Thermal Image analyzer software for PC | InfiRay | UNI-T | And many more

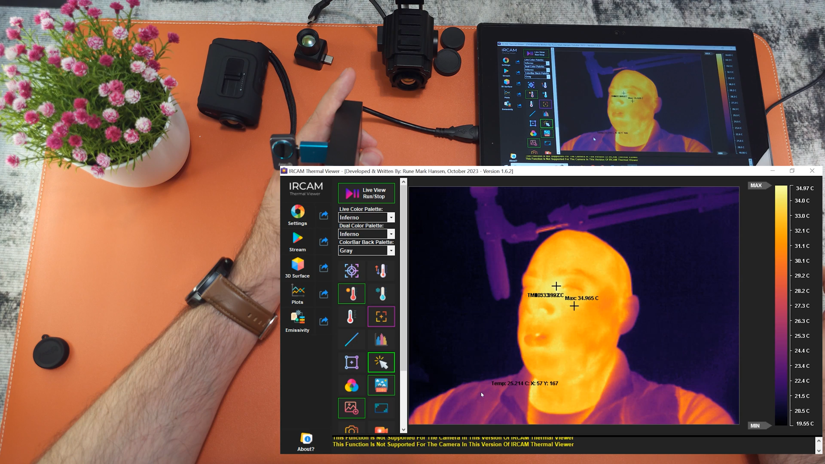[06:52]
On screen: max 34.965°C, scale top 34.97°C, scale bottom 19.55°C
Inside that cube it will measure the lowest and highest temperature. You can also delete the lines if you want. You can also activate measuring for the mouse cursor. Wherever you move the mouse it will measure that point exactly. Dual color palette box. So when you activate the dual color panel. Inside this box. You can for example separately adjust the color palette. Dual color palette. For example let's say I don't know. Changing to the infrared color palette. Or down, down. You can change to any color
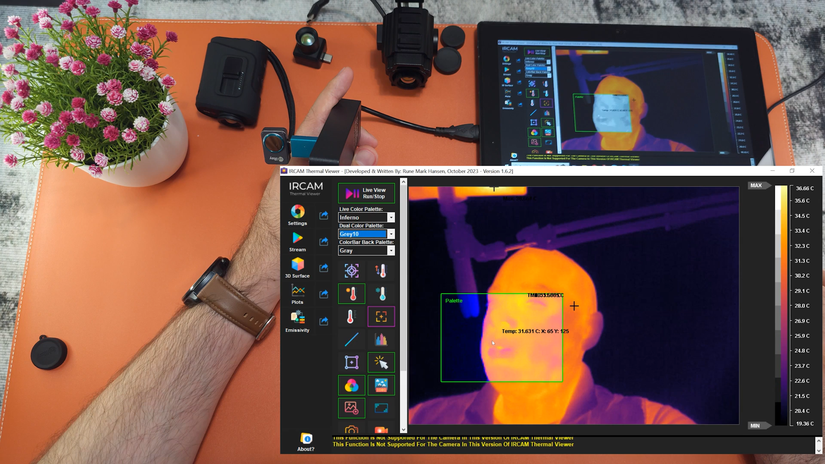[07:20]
On screen: spot 31.631°C
palette within that only box. You can even move the box around anywhere on the screen you want. It's a very nice feature. Here you can change aspect ratio. Now you can here you can take a snapshot. If you toggle this you will record full data. You can record live data. You can capture video.
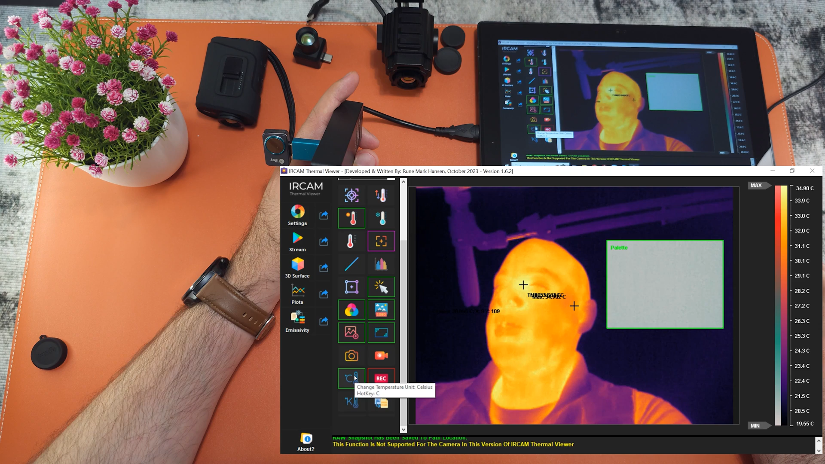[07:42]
On screen: scale top 34.90°C, scale bottom 19.55°C
You have the choice to measure the temperature in Kelvin or in Celsius. You have the 3D surface. This is good for engineers and all kind of application that requires this type of 3D surface analyzing thing. When you measure a static object. At a face like this obviously.
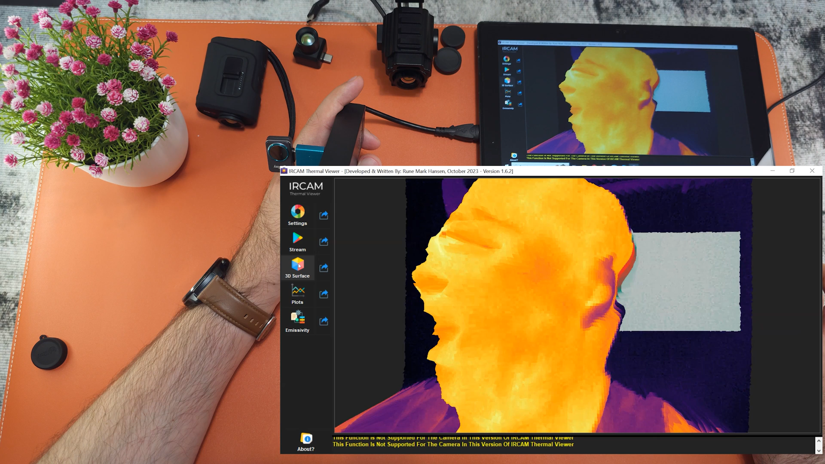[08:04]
It will give funny results. Then you have the plots. These are the plots that I mentioned.
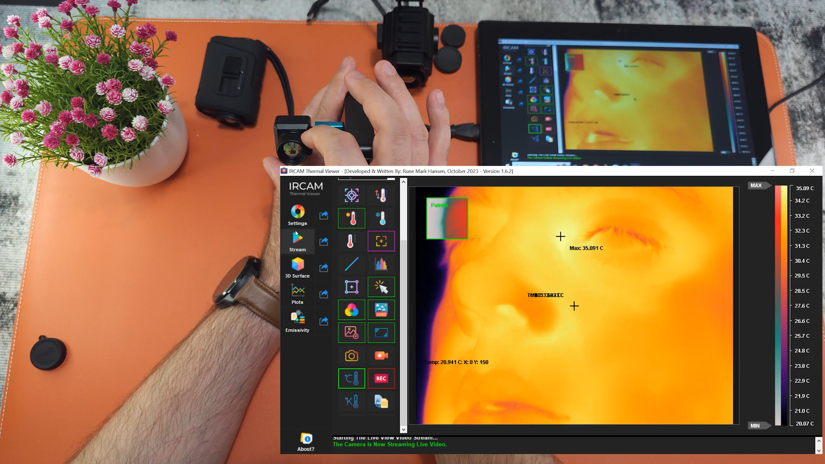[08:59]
Kept all the settings that it was before. And it's. It gives. Incredible image. I mean.
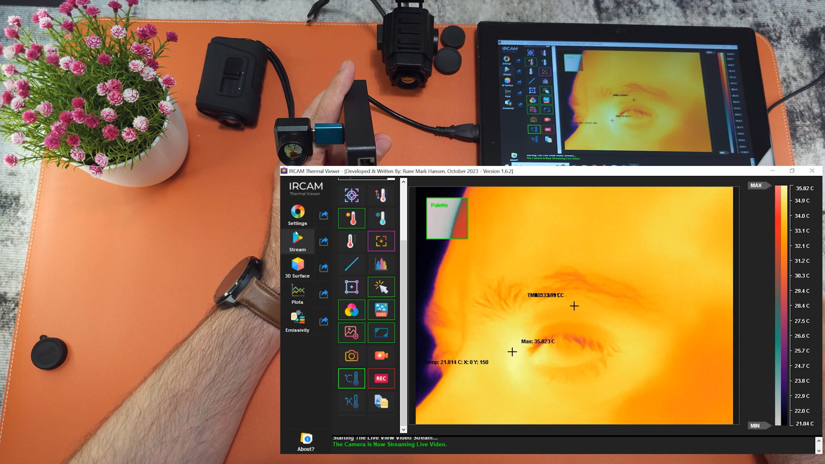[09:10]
You don't be able to tell. That this is just a 256x192 resolution camera itself. Some cold years.
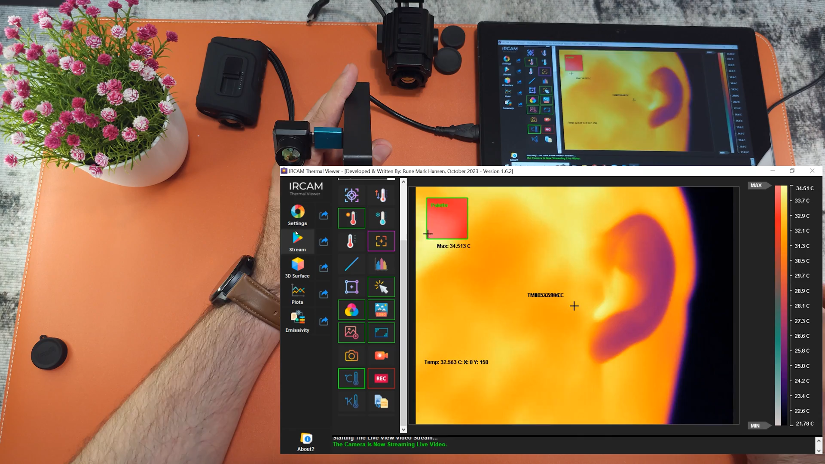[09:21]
On screen: max 34.513°C, scale top 34.51°C, scale bottom 21.78°C
Now let's connect. A higher resolution.
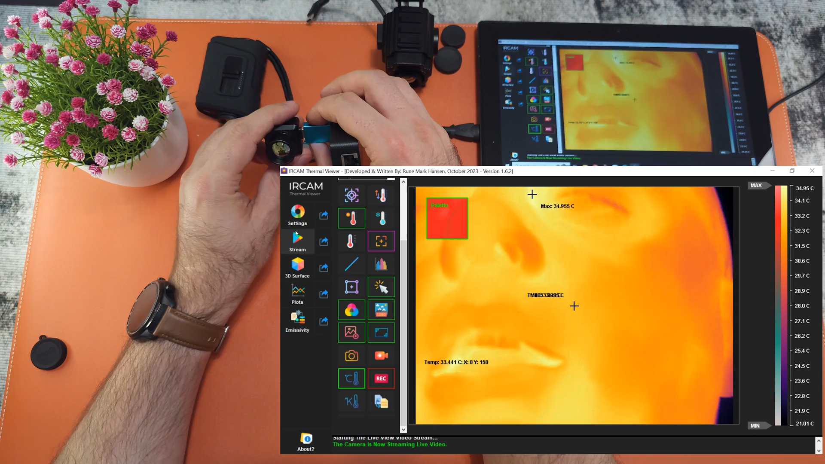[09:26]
On screen: max 34.955°C
Let's connect the. Good old. DVDL13.
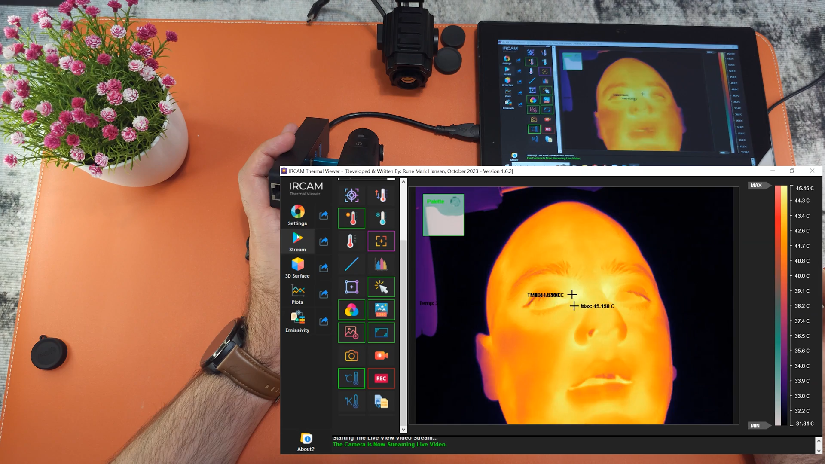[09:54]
On screen: max 45.150°C, scale top 45.15°C
And you have an insane incredibly sharp. And very nice image. Even with 384 resolution.
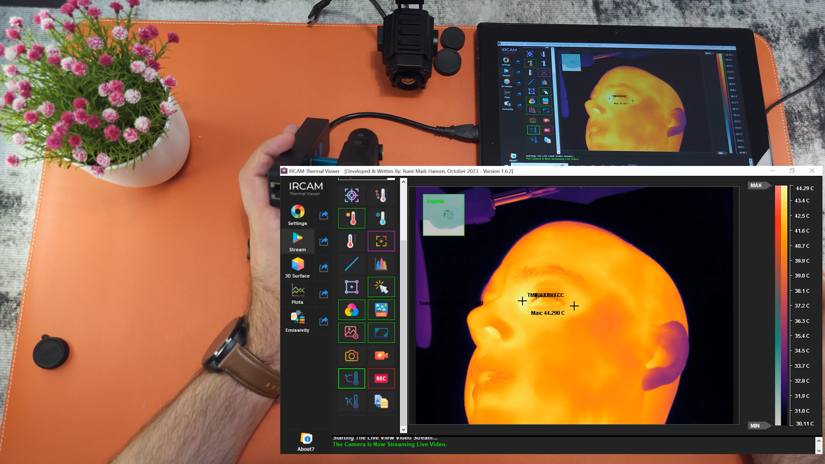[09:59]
On screen: scale top 44.29°C, scale bottom 30.11°C
Looks like a 640. Excellent image.
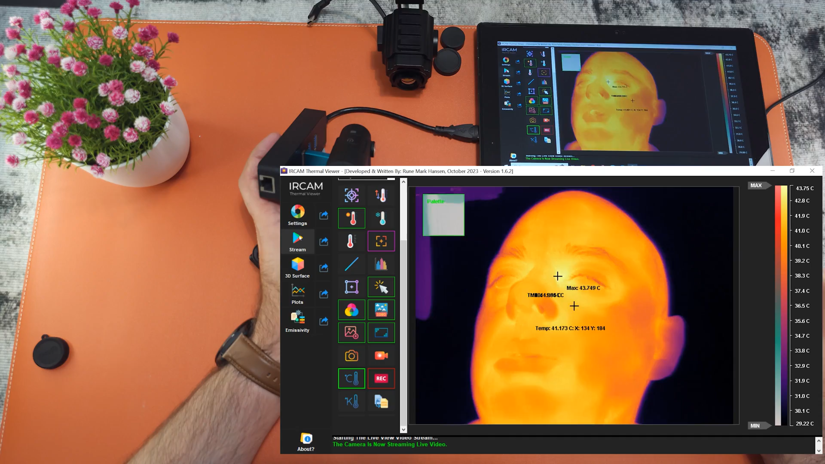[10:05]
On screen: spot 41.173°C, max 43.749°C, scale top 43.75°C, scale bottom 29.22°C
Now with devices like this you can switch to higher range mode.
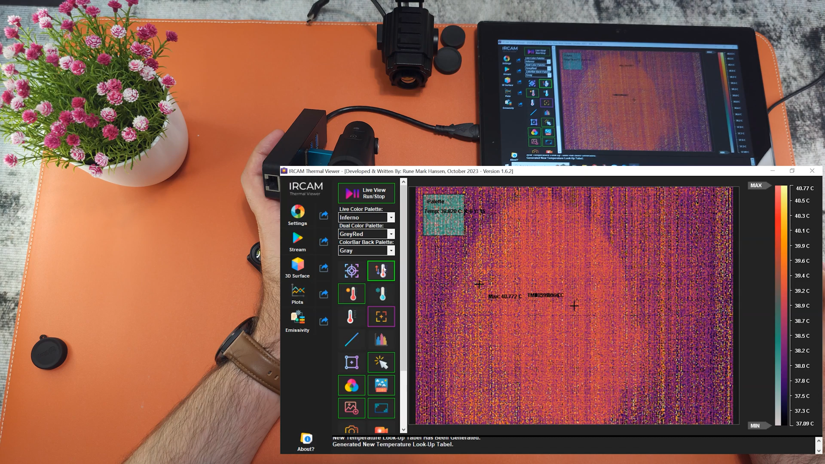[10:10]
If you measure an object above 200 Celsius. Up to 400 in case of this camera for example. Then you have to shift to the higher range. Then it will. It will be a little grainy. Because I don't have any super hot object on the screen to process it.
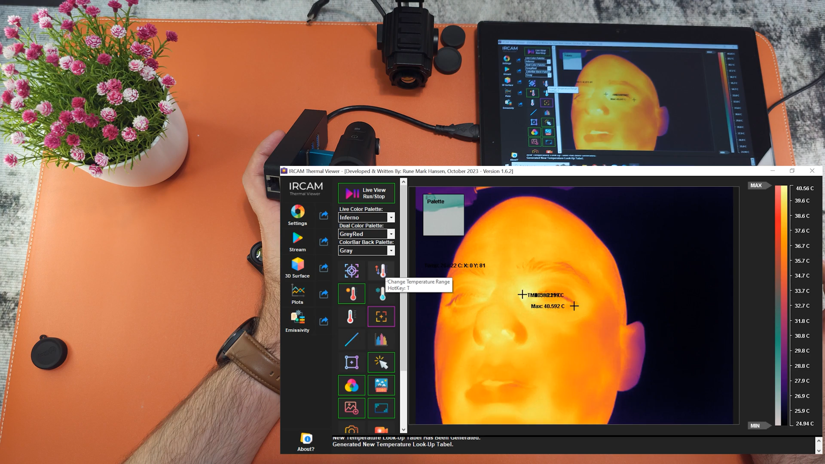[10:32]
On screen: max 40.592°C
But as you can see it's implemented in this software as well. So you can use that. Very nice. Now let's go to the setting. Disconnect the camera. Let's show the analyzing of the snapshot or recording.